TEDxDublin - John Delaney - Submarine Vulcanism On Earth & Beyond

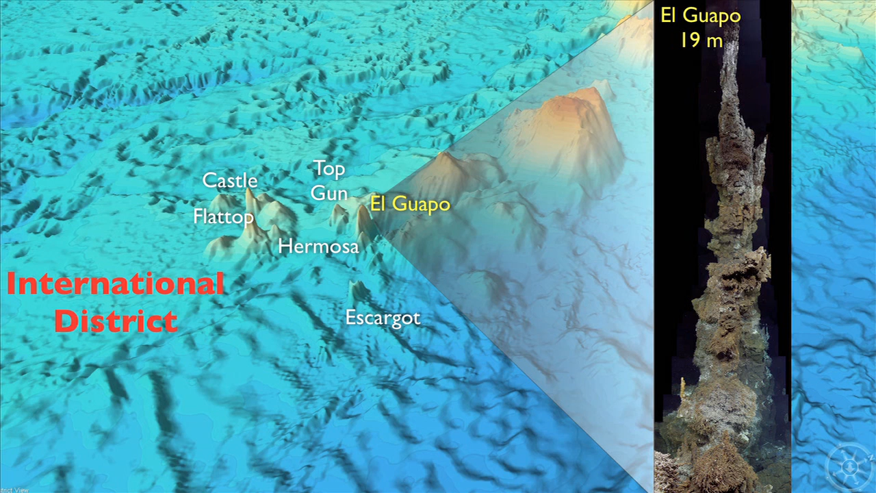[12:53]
iron pyrite, chalcopyrite, things like that, as a result of hot water streaming out from below the seafloor at high temperatures.
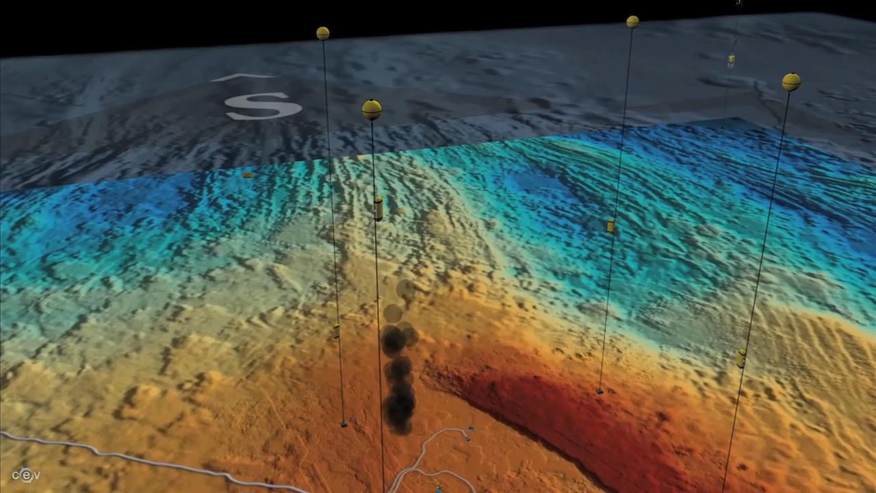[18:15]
This is what we imagine an underwater eruption would look like in terms of the hot fluid coming out mixing with the colder fluid and reaching neutral buoyancy at about 1,000 meters up.